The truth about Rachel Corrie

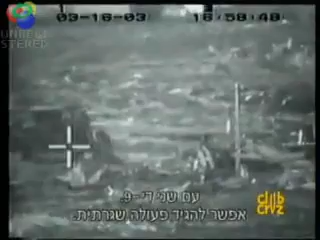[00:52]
Now, it's hard to see her there, but, you know, you said she's kneeling.
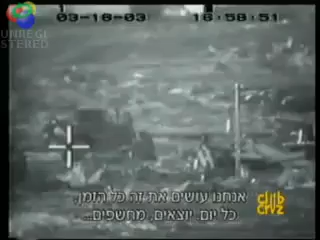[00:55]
She's just behind that mound of debris there and the tractor coming right up to her before she was killed.
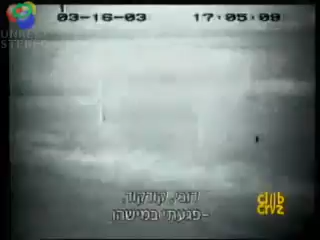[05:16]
you'll see, you'll see some eyes and accuracy.
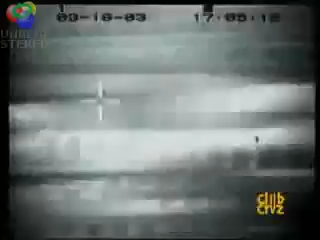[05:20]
And then Doobie is saying in Hebrew, Doobie, code, code, and he comes on and he says, I think I hit somebody. Uh-huh. Okay? And they're panning the camera over at this point to get to the
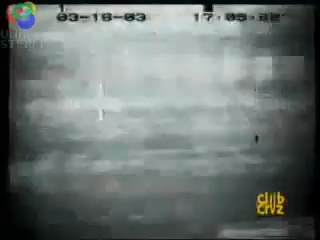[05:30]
area where Rachel Quarry was struck by the bulldozer.
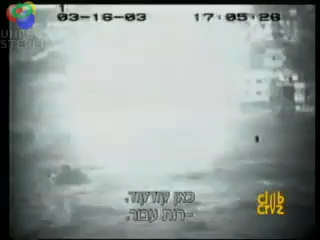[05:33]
In the conversation, Doobie actually says, they're going to him right now. He didn't even know if he'd hit a girl or a man.
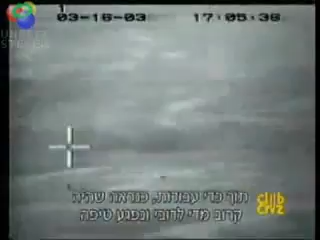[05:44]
Right, which leads to credibility that he didn't see her before he hit her. Now this is a second tractor with the lights on there,
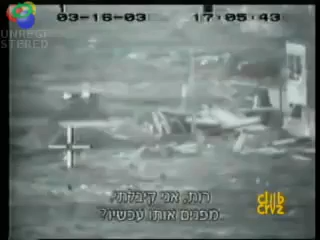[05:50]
which came up to the point, was radioed to, not to go in the area because something had happened. And that's the wreckage from a previous day, right? Right, right. And if you look, you'll see to the right, you'll see some of the ISM people who are playing chicken with the tractor run out. Yeah. There they are. And they run into the trench where she is. Okay? So that ground wasn't entirely even.
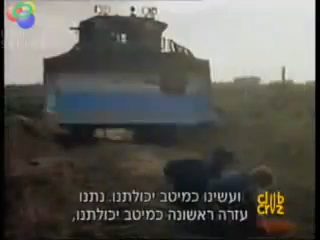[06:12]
Now look at this picture, which was provided by Joseph Smith. This is all flat land. You'll notice this. Uh-huh. Okay?
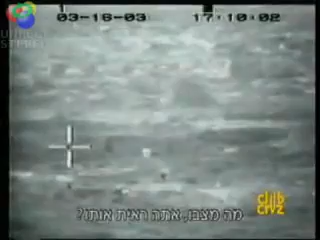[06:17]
Now again, notice that they're inside a trench. That was a weapons tunnel that she was trying to block the tractor from closing.